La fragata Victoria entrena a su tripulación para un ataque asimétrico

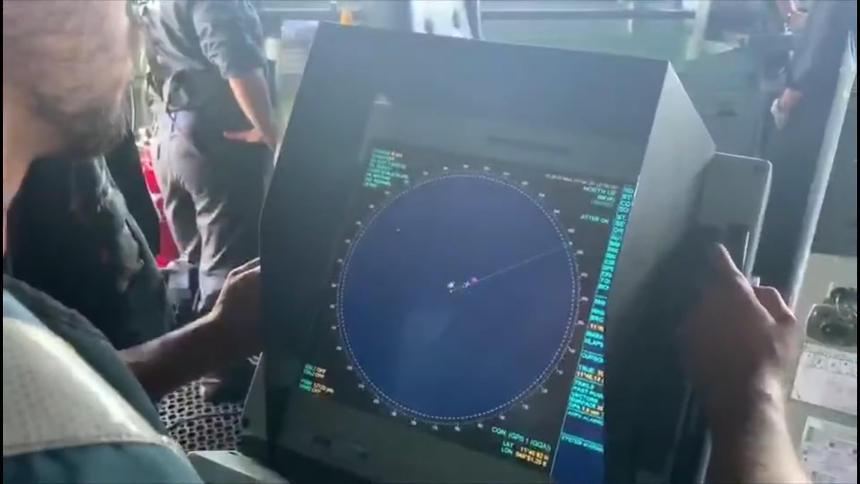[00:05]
Todos los puestos de FPO, contacto por la PRO A 4.000 yardas, 25 nudos y...